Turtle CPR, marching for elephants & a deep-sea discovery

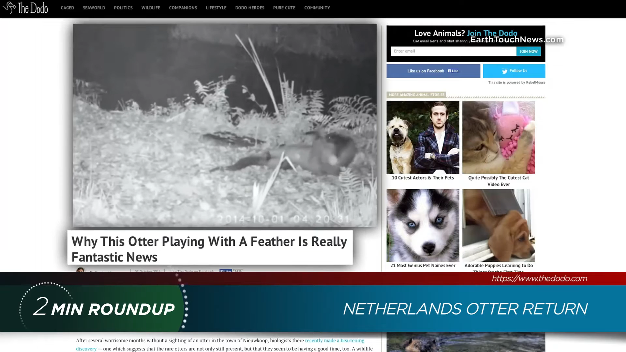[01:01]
European otters were once wiped out entirely in the Netherlands by water pollution, traffic, and human expansion.
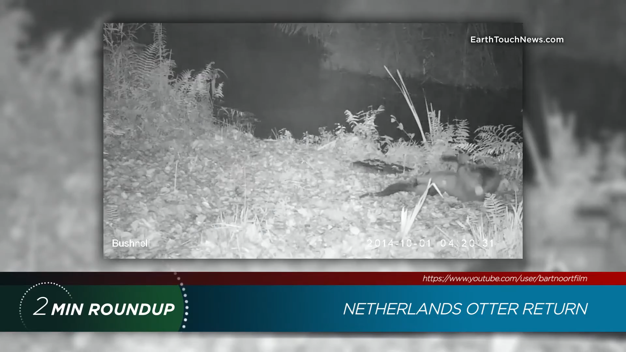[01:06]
So this happy guy is a sight for sore eyes. From one furry mammal to another, US Fish and Wildlife proposed Endangered Species Act protection this week for fisher cats.